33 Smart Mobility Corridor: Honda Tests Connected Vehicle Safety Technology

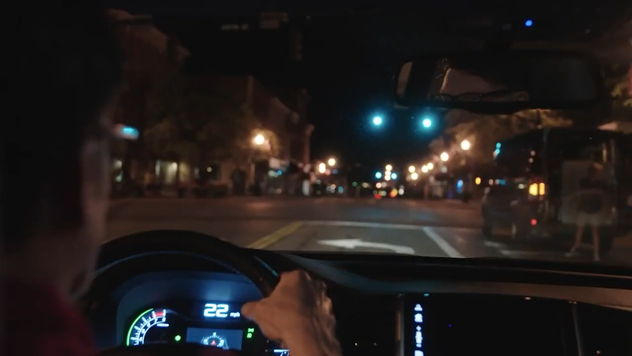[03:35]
Thanks to this smart infrastructure, connected vehicles are able to receive cautionary information about Red light runners crossing the intersection ahead